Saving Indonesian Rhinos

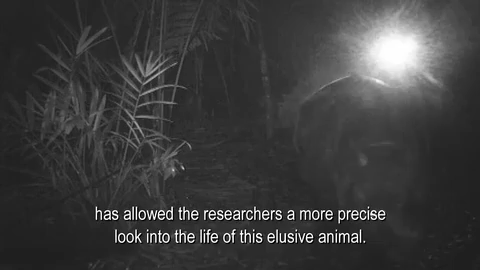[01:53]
Kehadiran teknologi VideoTrap memperjelas kekhawatiran para peneliti.
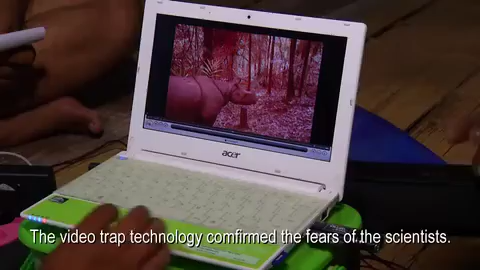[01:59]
Populasi badak terbukti mendekati titik terendah di mana pemulihan hampir mustahil untuk dilakukan.
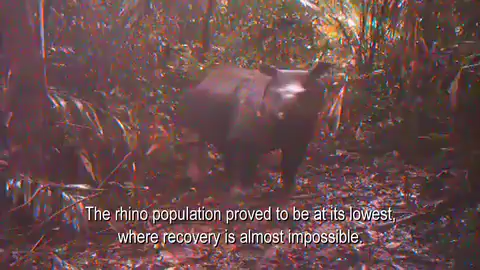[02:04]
Namun masih terdapat harapan.
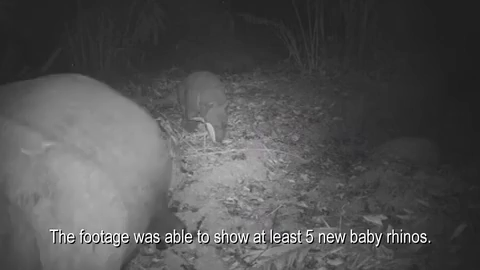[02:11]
Video menunjukkan badak masih berkembang biak dan sedikitnya ada 5 individu anak badak yang terlihat.